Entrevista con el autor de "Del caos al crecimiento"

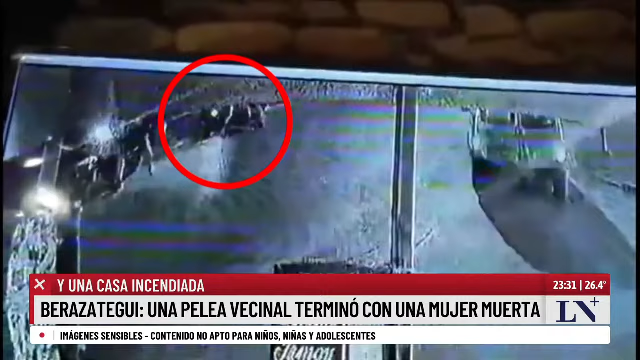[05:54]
46 años, para robarle la moto a un albañil, terminó asesinado. Tremendo, ¿no? Estas son las imágenes de las cámaras de seguridad. Estamos hablando de hechos que son crecientes, que empiezan a suceder más habitualmente, de manera más seguida.